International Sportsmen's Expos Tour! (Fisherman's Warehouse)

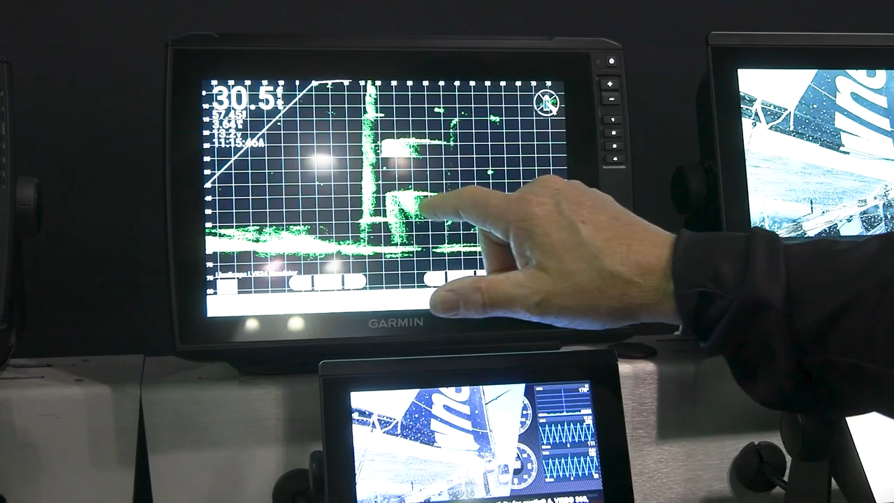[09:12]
If you've never used forward-facing sonar before, you will just be amazed at how many fish you'll see.
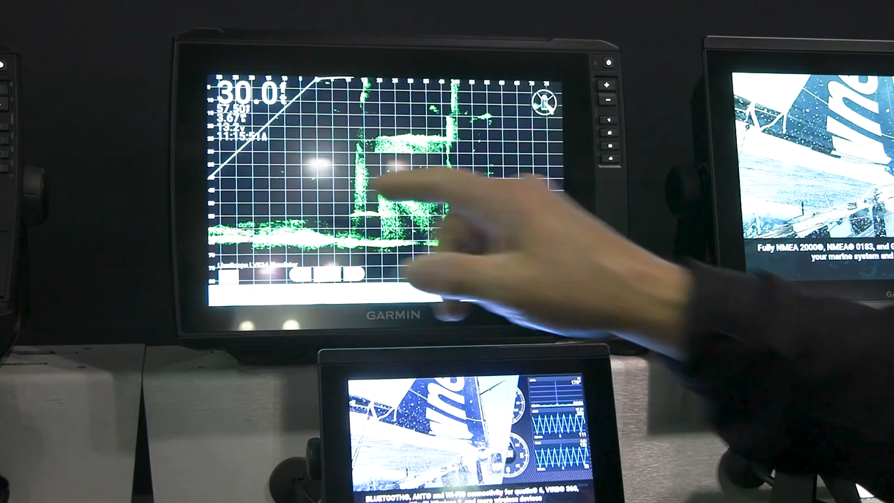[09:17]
You can throw your lure out, watch your lure go down right next to the structure,
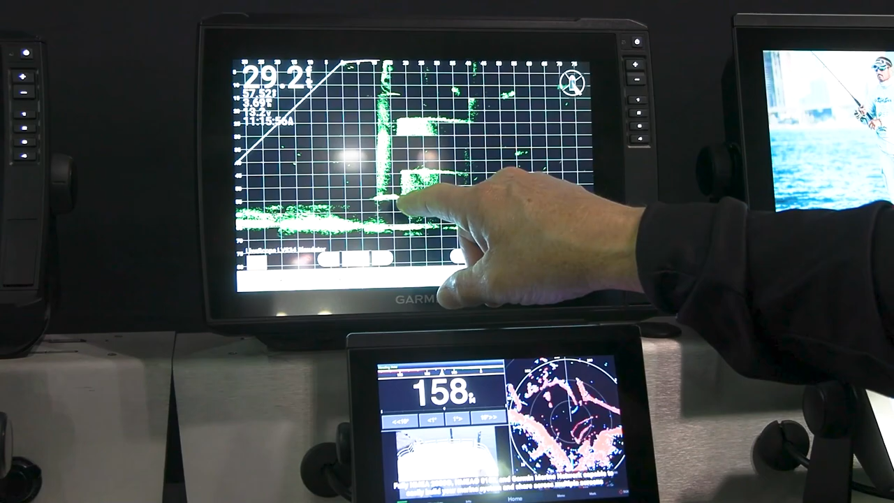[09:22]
watch the fish follow it down, watch the fish bite it. You know, if you like throwing a jerkbait, this is really good.
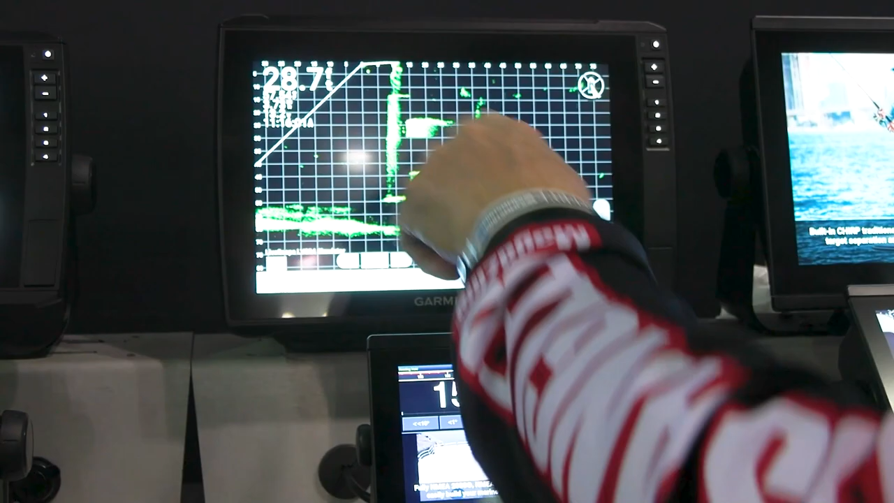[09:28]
You can throw the jerkbait out here, out in front of the fish.
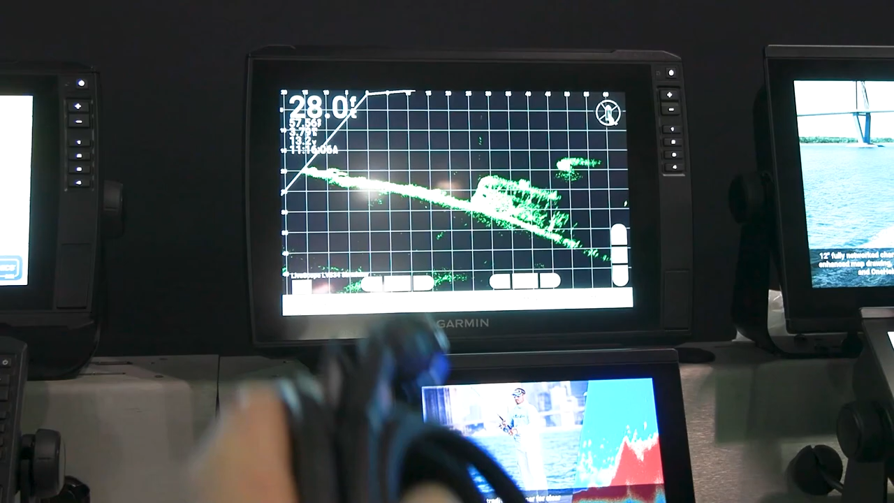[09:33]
You watch your bait, you watch the fish come up and hit it. The Garmin live scope is just an amazing
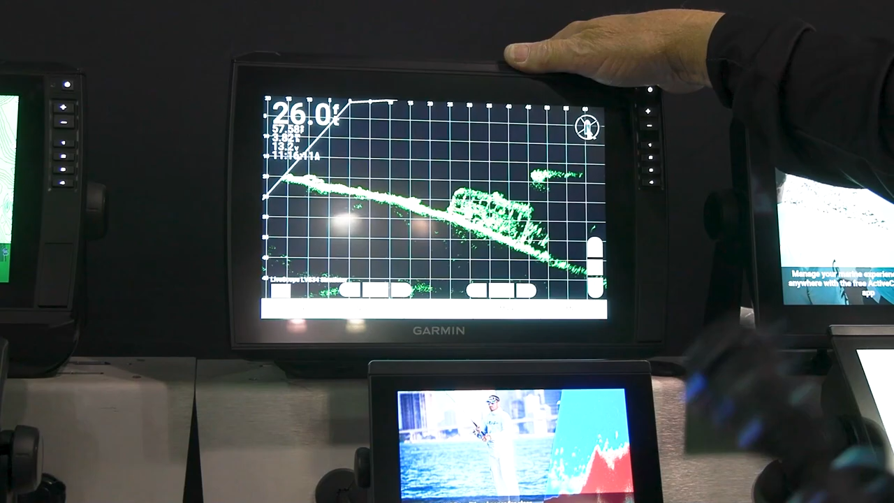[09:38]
tool that you will use to catch more fish.